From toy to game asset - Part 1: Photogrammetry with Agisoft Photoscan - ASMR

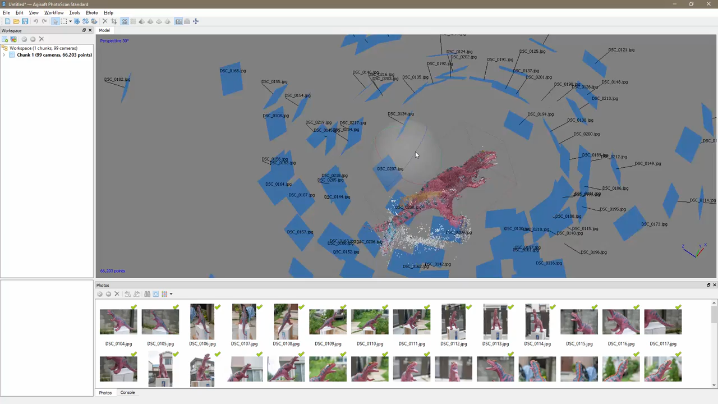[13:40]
you can see each one of these blue rectangle is represents these each one of these pictures
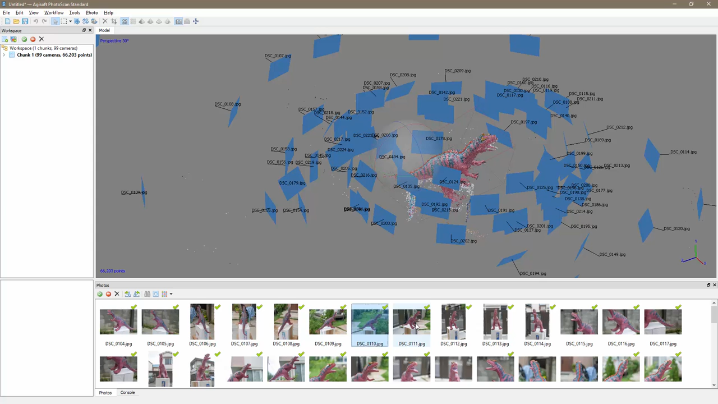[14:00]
images here you can see that for example this one of these images here you can see that for example this one now it lights up if i click here this one lights up and so on and so forth so photo scan went through and recognized each and every one of the pictures that i took and placed them in space in the physical space and
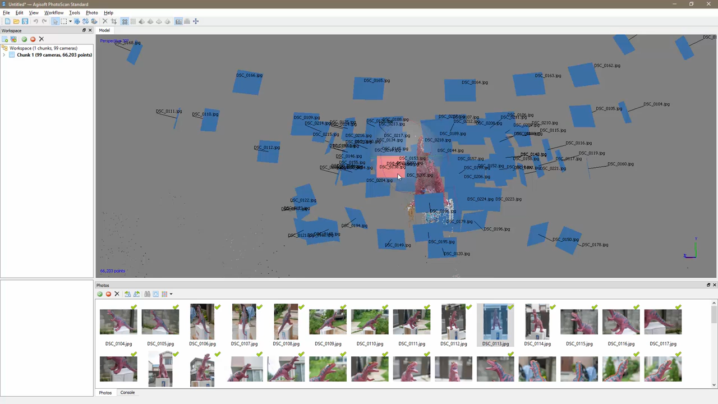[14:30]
now if i want to hide them and now if i want to hide them i'm gonna select this camera icon
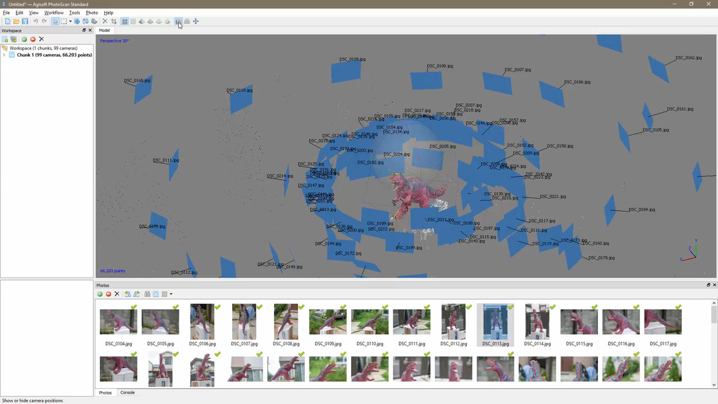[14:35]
here i'm gonna click it this will hide the camera display it might
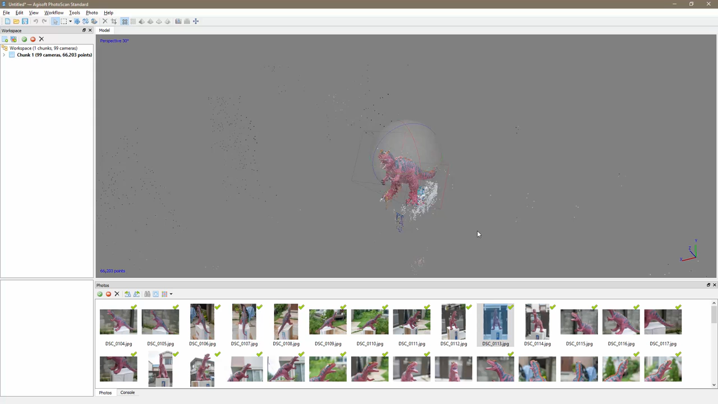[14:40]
be in the way and also another thing you might want to remove is
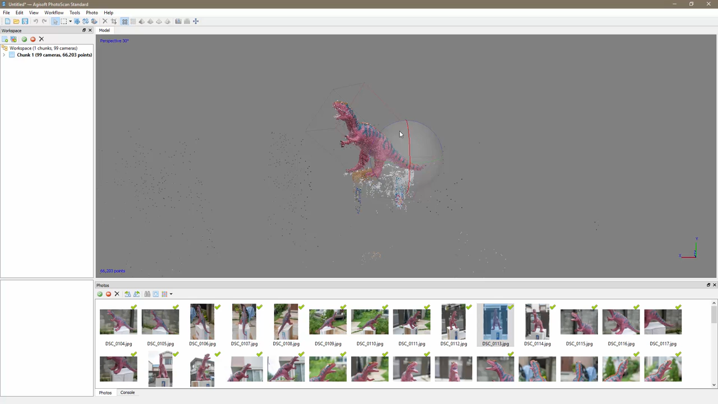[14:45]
this orb in the middle to do that you just go to view and show items and show items and then remove the
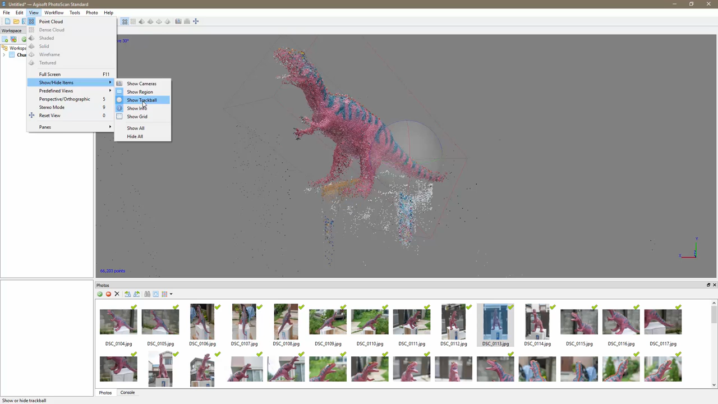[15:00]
truck ball there we go so now it's gone now this if i zoom in as you can see this is a point cloud
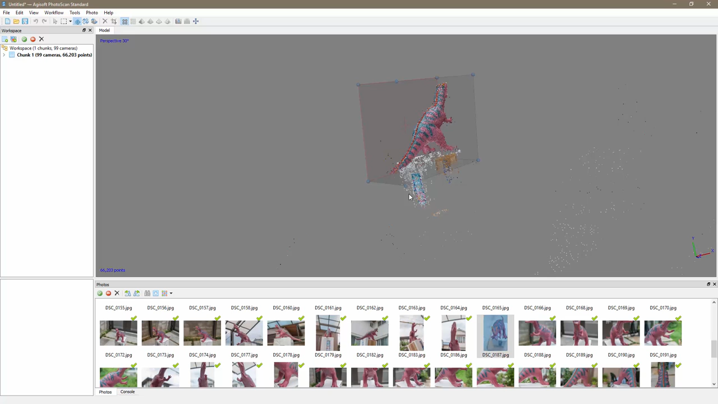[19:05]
is encapsulated in this uh in this area in this box otherwise
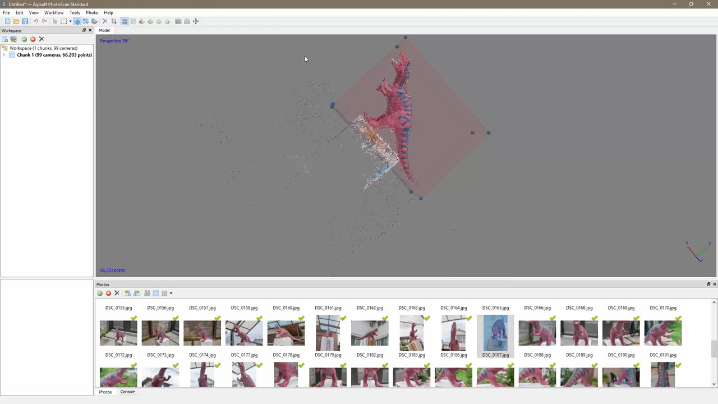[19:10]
um the the part outside the box is not going to be uh generated in 3d um so that's uh i think that's good now next step well first of all let's save this so i'm gonna go and save it out
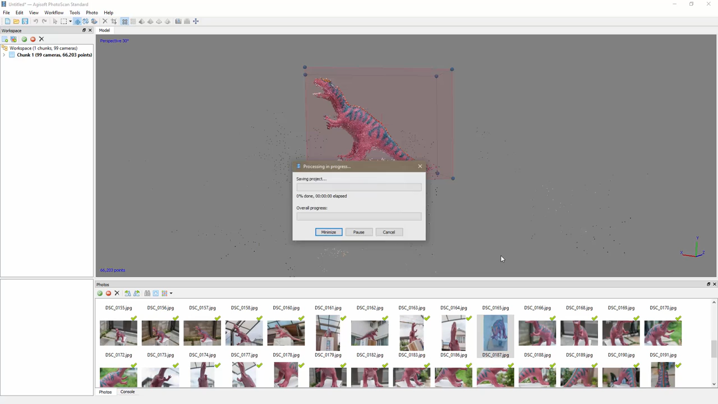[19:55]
all right now next step we're gonna do uh
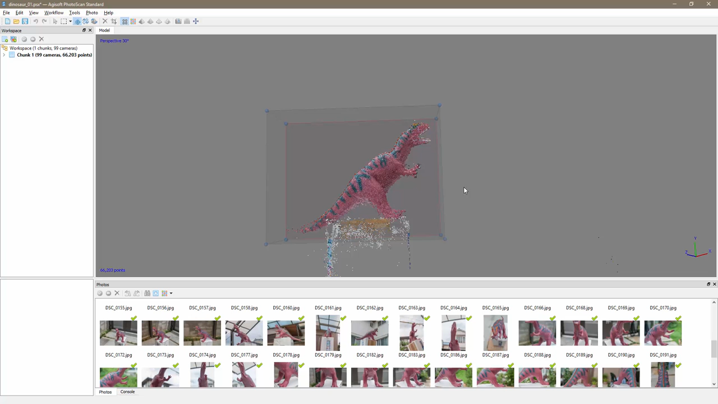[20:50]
all right i'm back um this step took about uh 45 minutes so that was uh quite long uh and at the moment nothing visually have changed but um this step
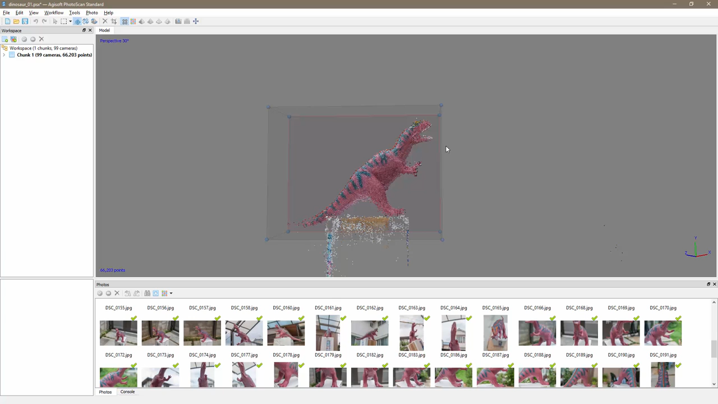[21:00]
serves uh mainly to the creation of the mesh so if we're gonna click here now build mesh uh the source data is the dense cloud that we just um
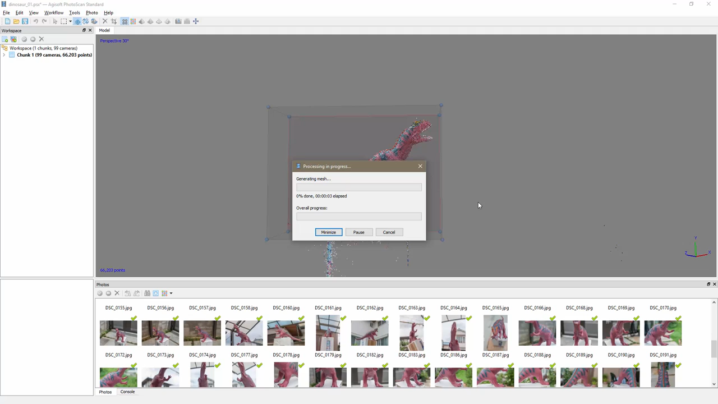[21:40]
which is uh more than enough for this and i'm gonna click click okay and now basically uh photo scan is uh generating the mesh based on the um uh the previous step that we uh created so uh this should be a little bit faster but um again uh it's just kind of boring to just uh stare this uh progress bar so once again i'm gonna pause the video
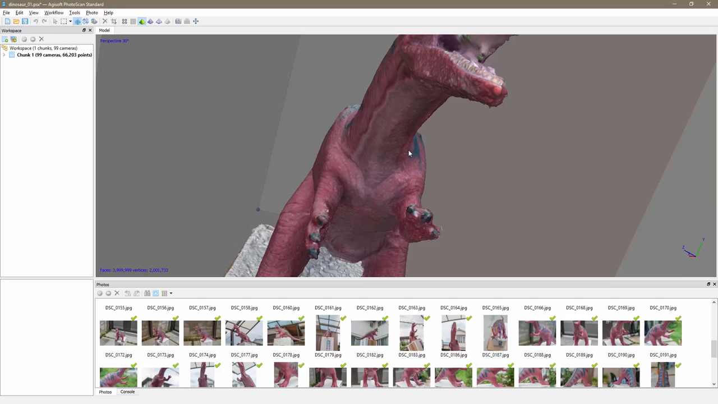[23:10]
good and quite detailed and there is one last